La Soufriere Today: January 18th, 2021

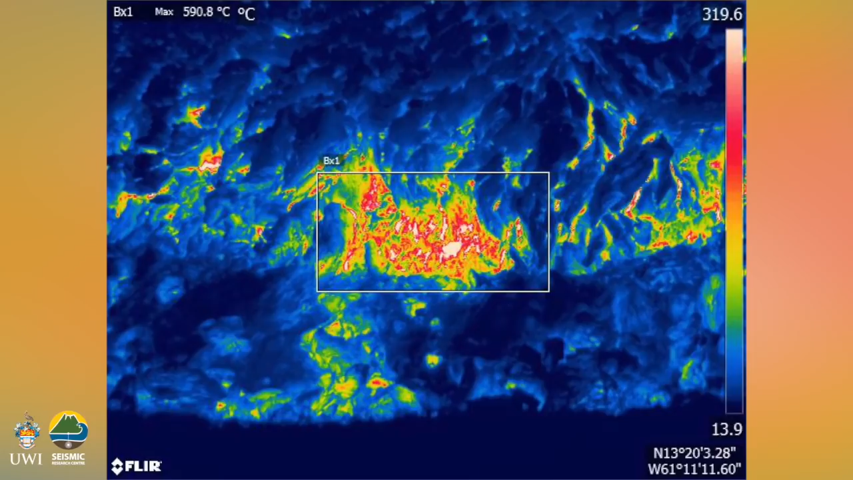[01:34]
On screen: max 590.8°C
the of the volcano of the dome and from that image detect how hot it is and in this case when we took the temperature measurements it indicated that it was above um